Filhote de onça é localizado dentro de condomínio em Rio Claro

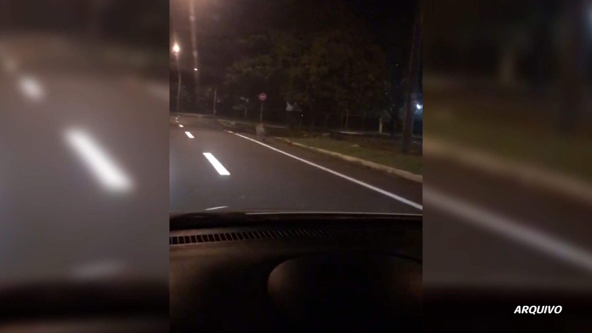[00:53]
Em janeiro deste ano, em Piracicaba, outra onça parda, dessa vez adulta, foi registrada quando corria por uma das principais vias da cidade. Infelizmente, essas situações não acontecem à toa. O animal, o habitat dele é as matas aí, né?